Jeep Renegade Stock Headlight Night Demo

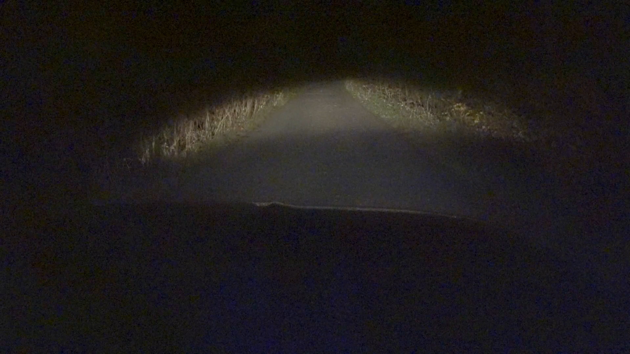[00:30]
Here is the low beams. Here is the high beams. And here is the fog lights. And here's me just kind of toggling between them before I head out. You can see the fog lights offer a really wide view of the ground but doesn't go very far out.
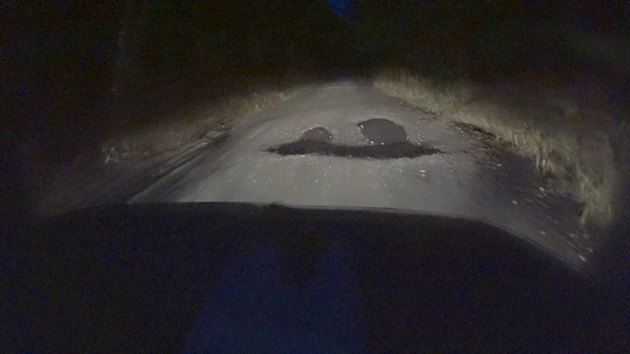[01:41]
These are the stock base headlights that come on the Jeep Renegade. I do not know how much better it could all the projectors option would offer. I assume it would be better and more efficient.